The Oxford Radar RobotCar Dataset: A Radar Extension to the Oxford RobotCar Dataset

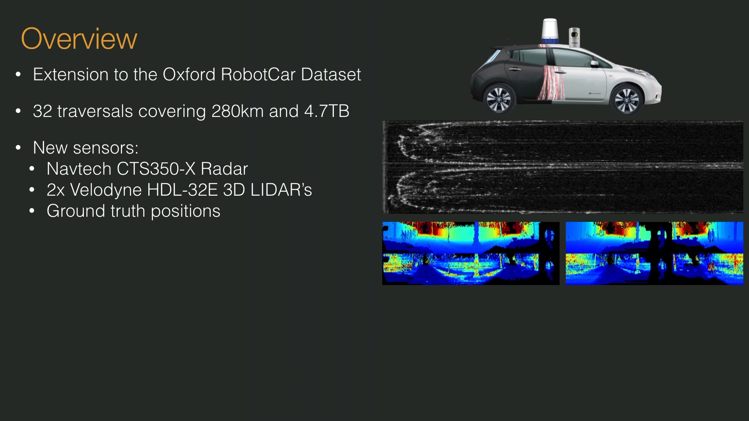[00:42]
This is all in addition to the original Robocard dataset sensors, including a stereo camera, three fisheye monocular cameras,
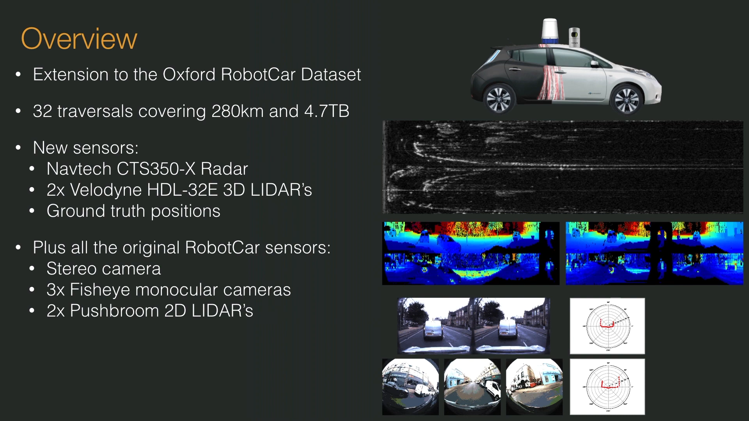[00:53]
two push broom 2D LIDARs, and a GPS INS system. The dataset is released to the community at the following address.
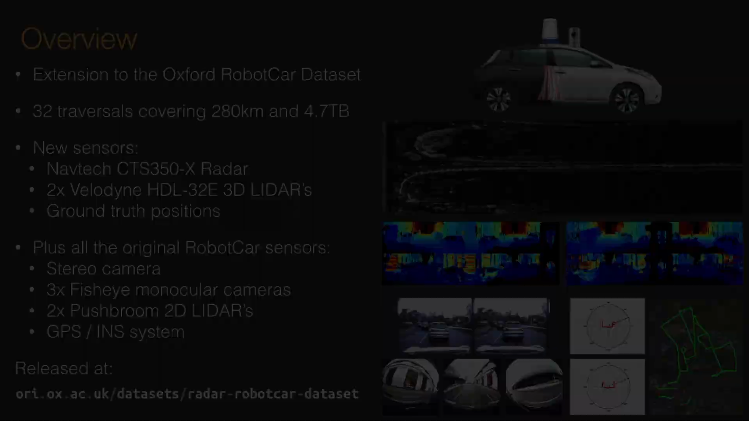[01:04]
Compared to other sensing modalities such as vision or LIDAR,
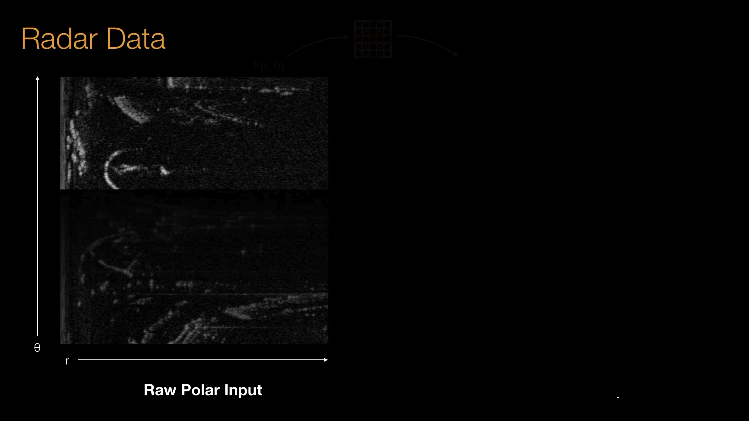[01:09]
radar has received relatively little attention in the context of robot navigation. FMCW radar operates much like commonly used LIDAR, by taking measurements of the world as it spins.
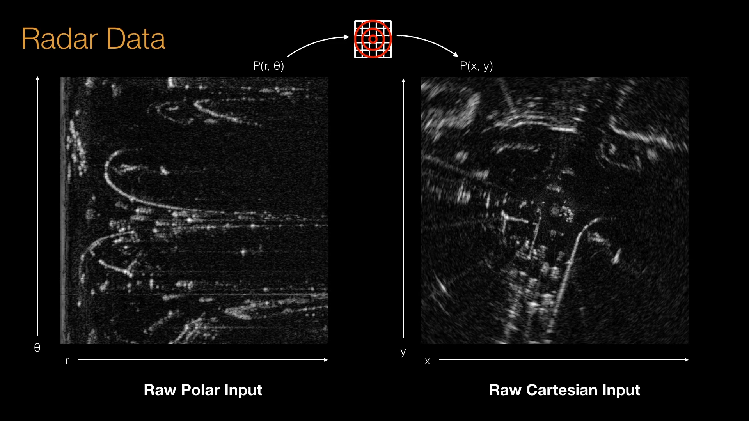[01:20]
As the speed of rotation increases, we receive a clearer representation of the world, suitable for localization and scene understanding. The target application is autonomous vehicles,
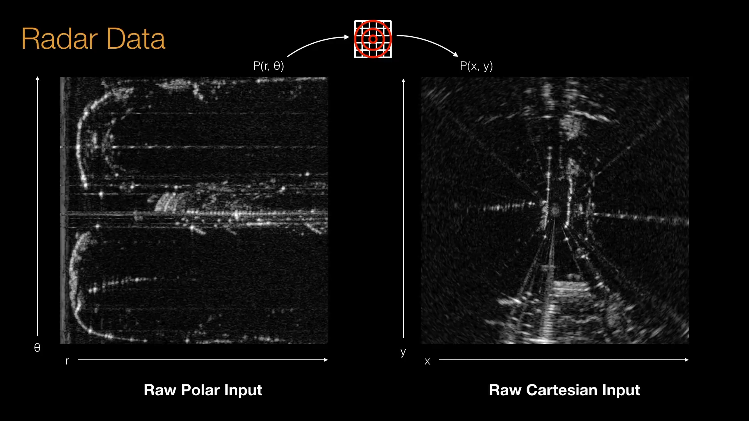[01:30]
where this modality remains unencumbered by environmental conditions such as fog, rain, snow or lens flare, which typically challenge other sensor modalities such as vision and LIDAR.